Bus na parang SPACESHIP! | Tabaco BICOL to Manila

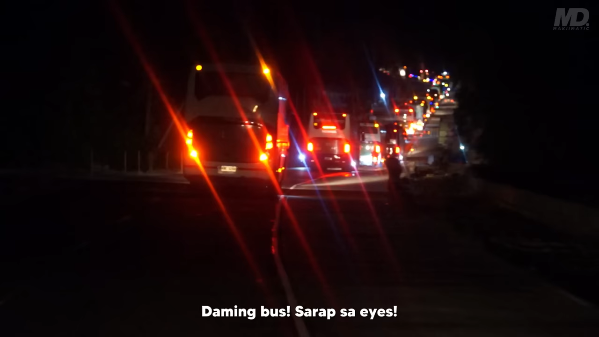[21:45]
Kasabay natin ngayon ang one of the latest bus sa Pilipinas, ang BMMW DM22T ni Bicolis Road.
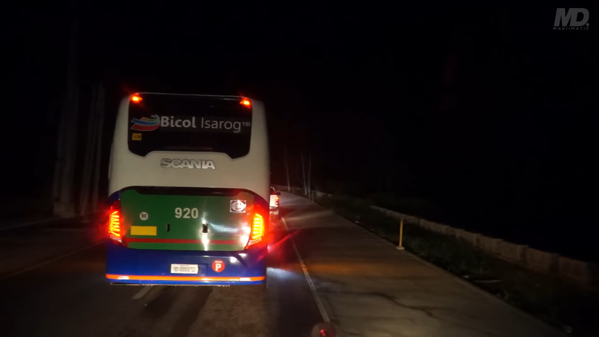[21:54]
Matulin din, lalo na at automatic transmission at napakalakas na makina.
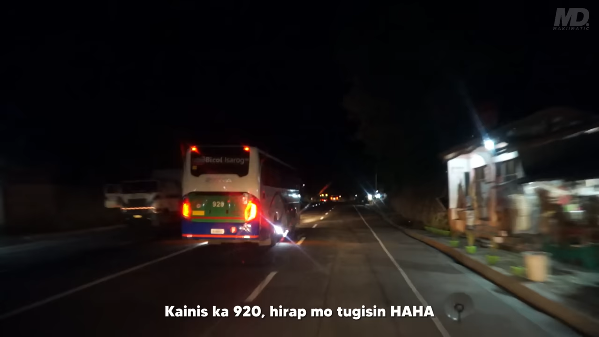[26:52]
Biglang sumulpot itong ilabil. Tignan nyo. Biglang sisibat yan.
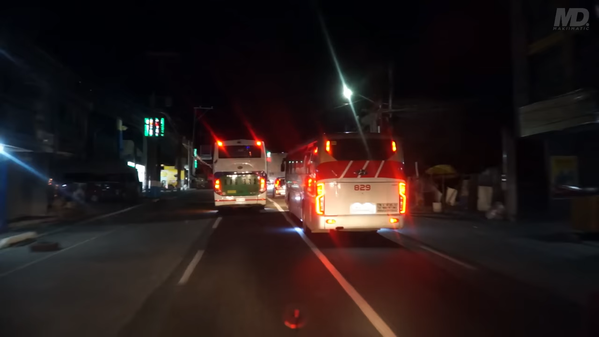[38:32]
At nasa harap na pala namin ulit yung 829 ng Gold Trans.
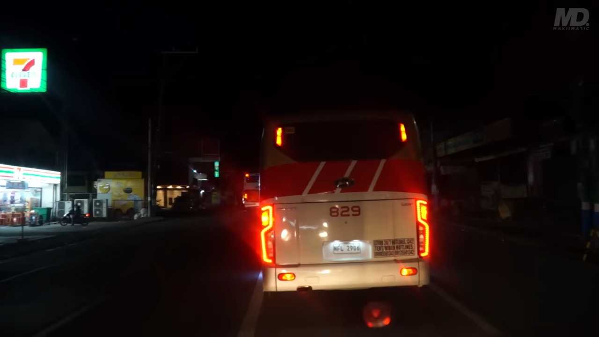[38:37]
Nauna siguro to nung nag-stop over kami sa Lipnanan.